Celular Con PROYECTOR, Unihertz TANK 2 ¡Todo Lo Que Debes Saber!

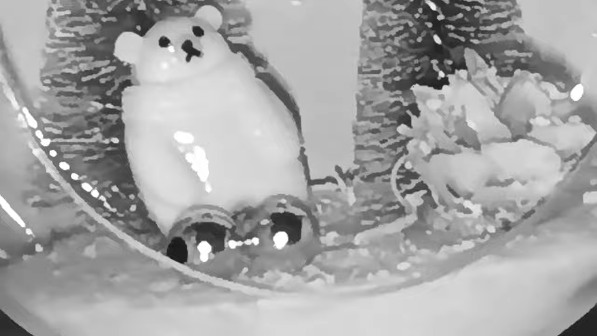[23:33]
La verdad es que graba en blanco y negro pero sin embargo te salva de un apuro o en el caso que quieras hacer fotos raras.